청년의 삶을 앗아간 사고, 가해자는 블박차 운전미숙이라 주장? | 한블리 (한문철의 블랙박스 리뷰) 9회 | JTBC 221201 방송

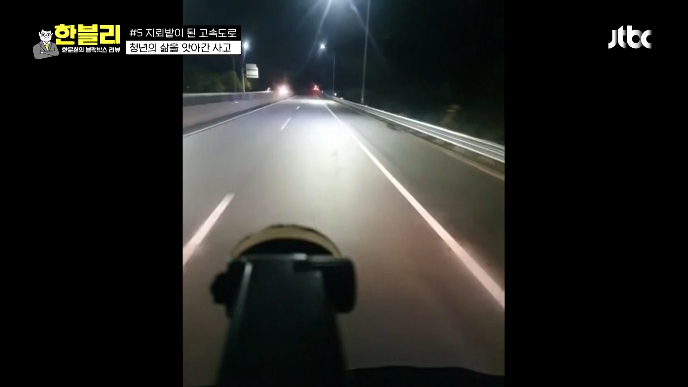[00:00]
뭐가 문제가 있어요. 천천히 가세요. 천천히 가세요. 이제. 저기 깜빡이 가세요. 갓길에 차가 있죠. 갓길에. 네, 천천히 네. 가세요. 이제. 선생님. 야, 그냥 아니 나 그냥 가도 되죠. 갓길은. 아니 그래도. 아 사고가 났나? 어? 어 뭐야?